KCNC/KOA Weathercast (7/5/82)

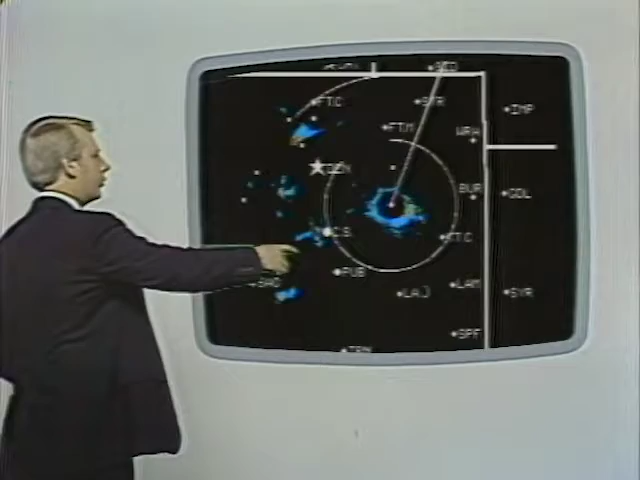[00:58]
Some showers to the southwest of Denver. Some have been heavy today in central and southern Jefferson County.
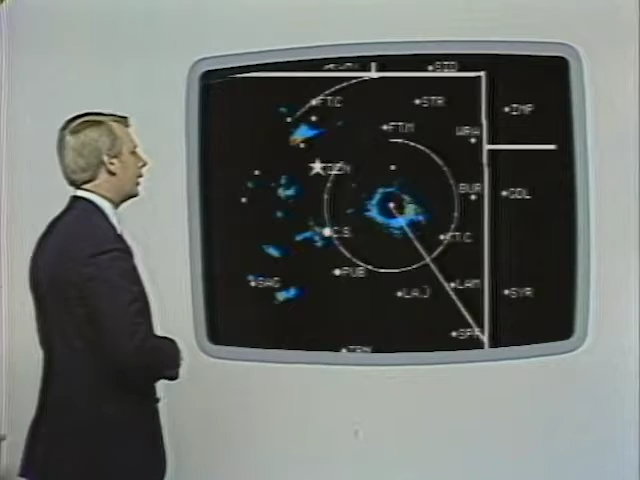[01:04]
The other area with showers has been up here between Estes Park and Boulder, about an area in Triangle up there to about Loveland.
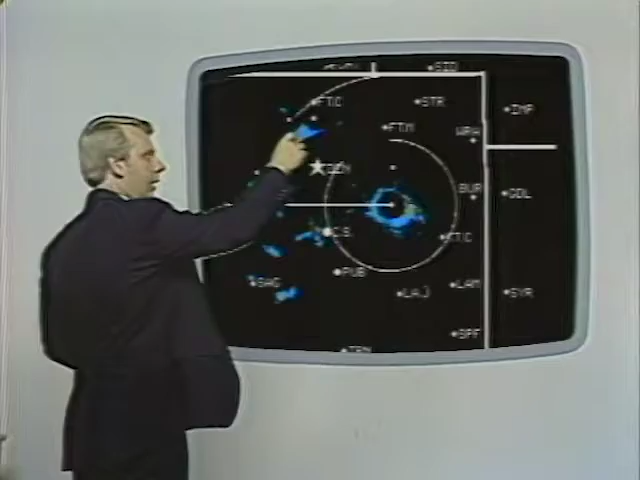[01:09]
Other than that, eastern plains today have been pretty clear. Most of the showers have gone that-a-way towards Kansas.
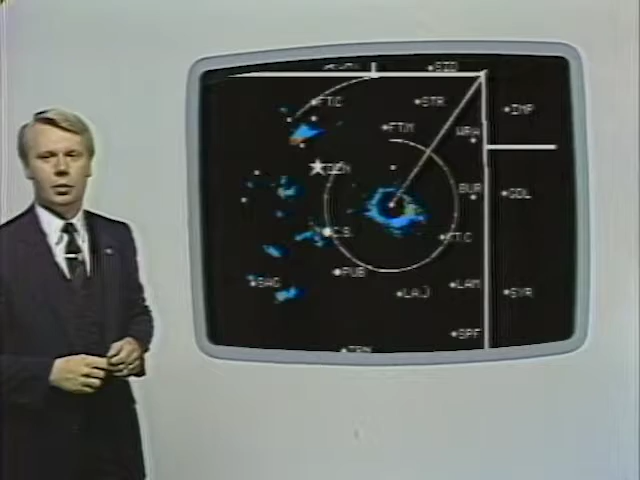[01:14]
Goodbye and good riddance, at least for the weekend, let's hope. Take a look at the satellite.